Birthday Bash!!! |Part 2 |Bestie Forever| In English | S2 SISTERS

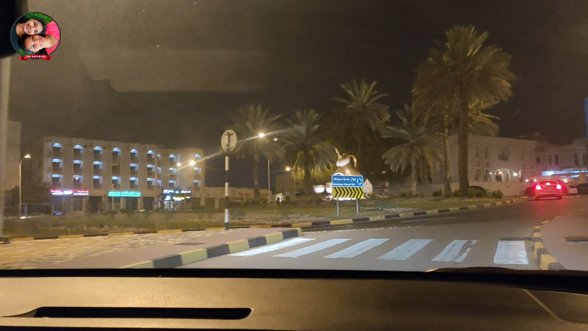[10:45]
So this is Jack Roundabout. This is a famous roundabout.